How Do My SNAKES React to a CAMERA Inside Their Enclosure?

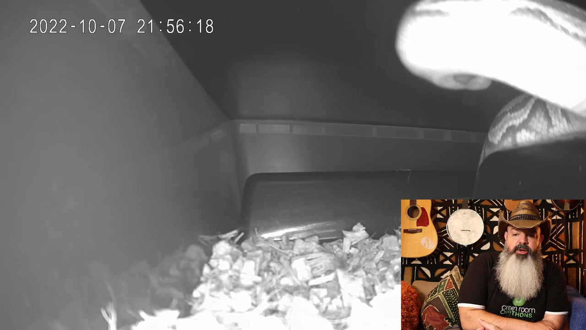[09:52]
And he's a breeding age male, but he's not actively breeding right now. He is a lot more interested in this camera, which I totally understand. I pulled out any other enrichment in his tub and he just has the camera here. It's a warm thing and it's different, so he's interested in it. This behavior does not tell me that he doesn't want it there or that he doesn't like it. He's not doing any posturing that tells me that he's threatened by this. He's not pushing it or anything like that. I think he probably thinks it's weird and that's all. Wow, that snake we just saw was really unexpected.
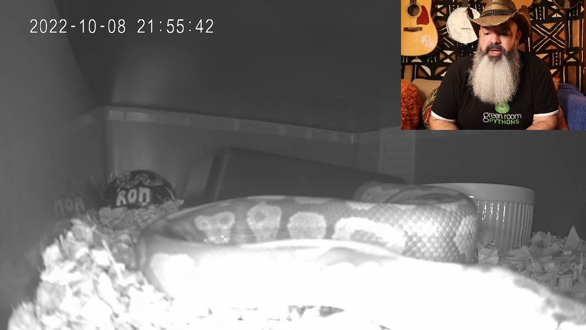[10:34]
And some of his other enrichment items. So really the camera in there and all that stuff changed is brand new to him. Now, Ron is a snake that I think of as never moving around that much because he's always in his hide. But to be fair, he's in a tub, so I don't know what he gets up to at night. If I get up at night, I can easily look in the inspector's vivarium and see what he's doing. I don't see the tubs, even though they're clear in the front, so I sort of can.
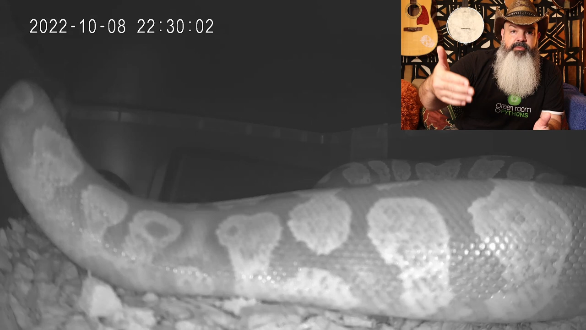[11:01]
But if I had opaque tubs, I would have no idea what my snakes get up to during the day or at night. So Ron here is doing a lot more activity than I would have expected, although his tub is completely different than what he's normally used to. And I don't know. He doesn't, you know, he's touching the camera, but really the camera is just sitting on the ground there. So if he touches it, it's going to move.
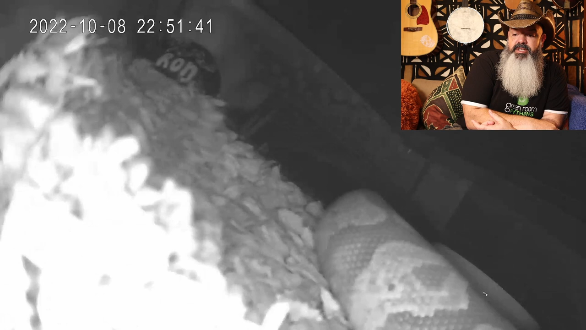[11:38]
That's for sure. And there he crawls over the top of it and it falls over. And here's night two.
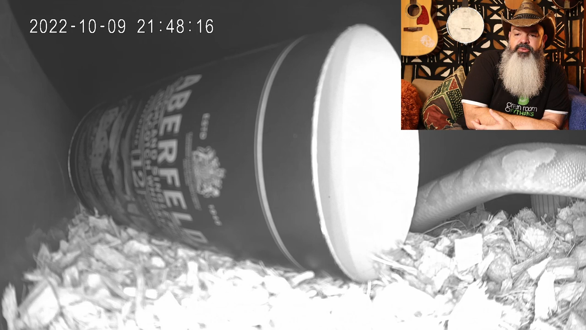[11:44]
I threw that Aberfeldy. That's a decent scotch, by the way. If you're not a scotch drinker, good price. It's cheaply priced and pretty decent.
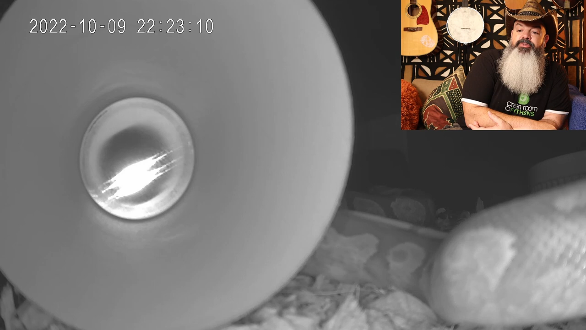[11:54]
Anyway, threw that in there to see how he would do with it. And, you know, he's checking it out.
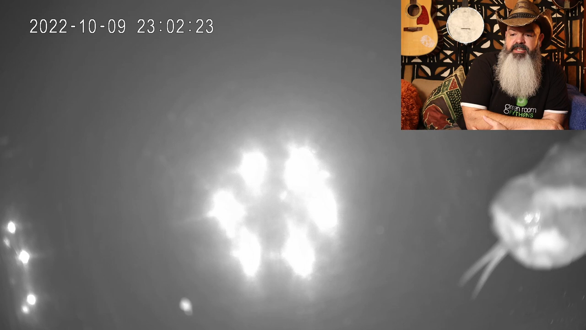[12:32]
So, there he knocked the camera over. I just don't have a good way of affixing the camera into these tubs. So, they get knocked over.
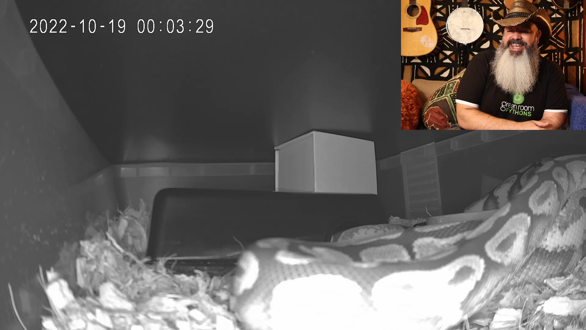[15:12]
She's kind of doing the same thing that Ron and the Sundance Kid did where she's very focused on it. I left a couple of enrichment items in there that she's had for about a week that she's kind of used to those two little boxes, and I pulled out her cold side hide so that we had a better view of her. But she's kind of doing the same thing that the other snakes were doing.
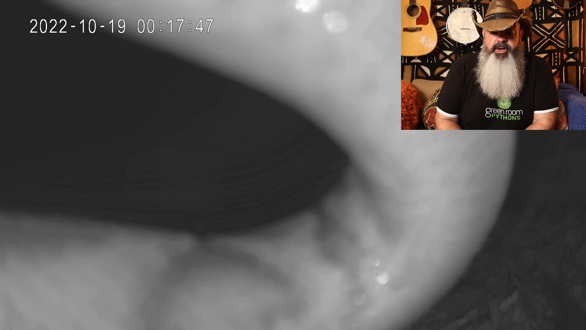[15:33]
She's very focused on it. Again, I wouldn't say that she's threatened by it or necessarily wants it out of here, but it's hard to tell what's in a snake's brain. So I could narrate this by going, oh my gosh, look at how crazed and upset she is about this.
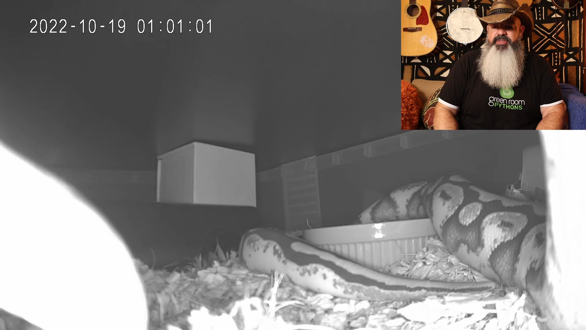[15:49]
You know, I could talk about this like I was talking about the inspector when you saw his body language in the S shape, and you saw him bumping me.
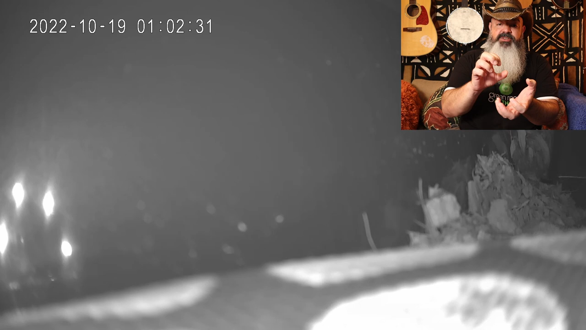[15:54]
I could kind of narrate that same way and make this seem like she's doing some dramatic things when she's really just tongue flicking and crawling on it and is very interested in it. But again, it is hard for us to know what's in a snake's brain. But based on this, even though she knocked it over, I don't think she's upset with it. Wow, I'm glad I put the camera in her tub.
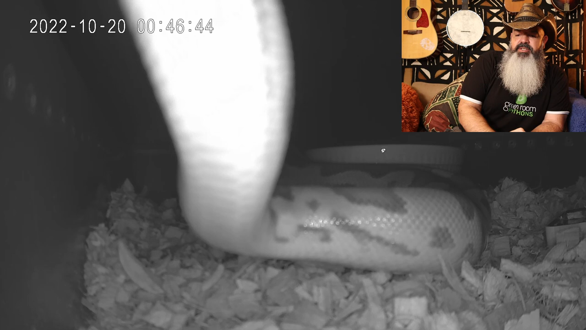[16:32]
And she is, I'll just tell you, she spends most of the night almost in the same spot, but checking out the camera the whole time. I think this is pretty close to the same result that Rob got with one of his breeding females, who I think just came out of her hide, checked out the camera for a minute, and then went back to sleep. I removed Lydia's hide for this. She has a cold side hide. And I think she probably is spending more time out during the night than she normally would, just because her tub is completely reconfigured.
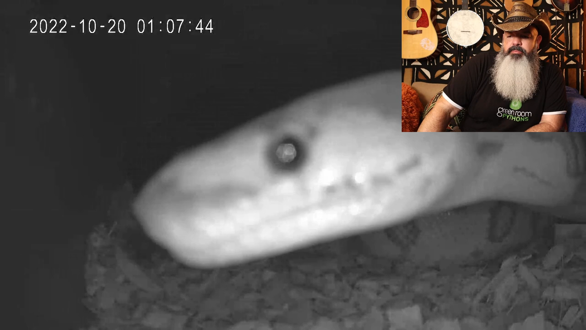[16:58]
But I don't know, because she's in a tub. I can see early in the morning if she's in the front of her tub and such like that.